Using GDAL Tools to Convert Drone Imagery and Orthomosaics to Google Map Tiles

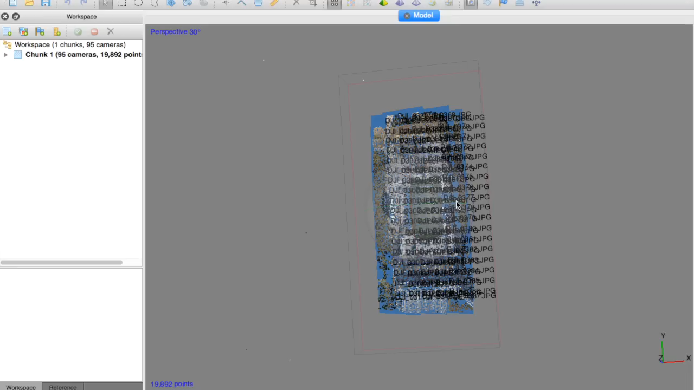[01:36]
Those images are then brought into Photoscan. And you can see sort of the path here that's very similar to what we just saw with the Maps Made Easy app.
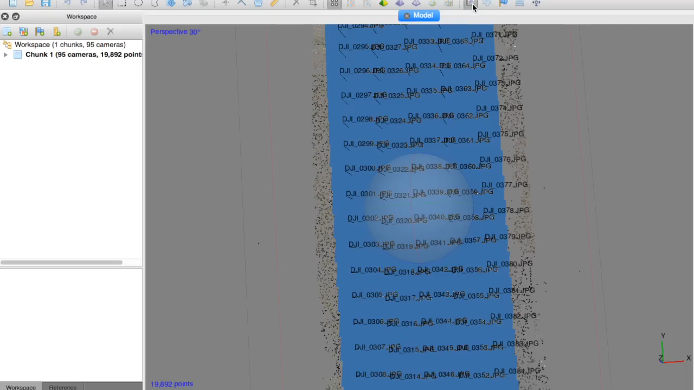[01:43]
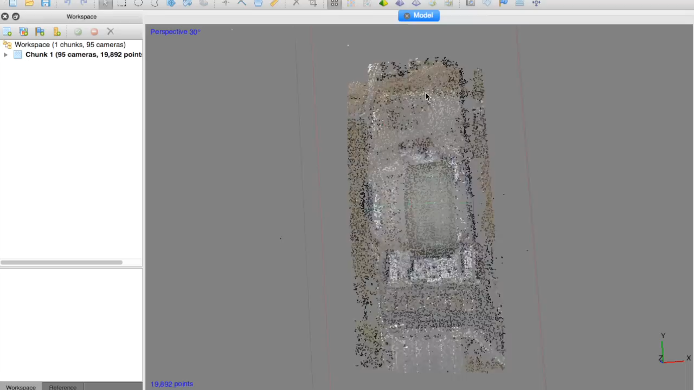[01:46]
And you can see our sparse point cloud. And from that, we can basically build the orthomosaic,
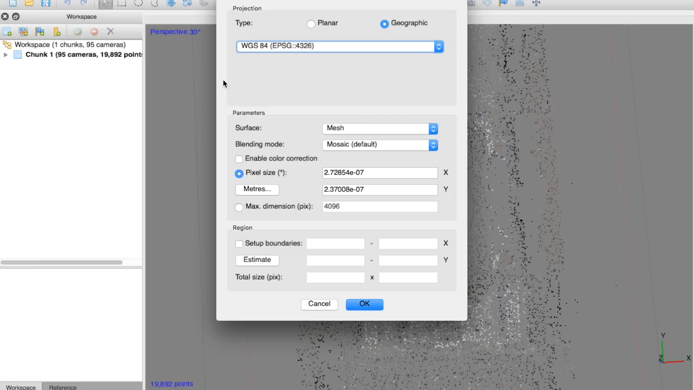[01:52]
set our parameters, and then export, which will create a nice geotiff for us.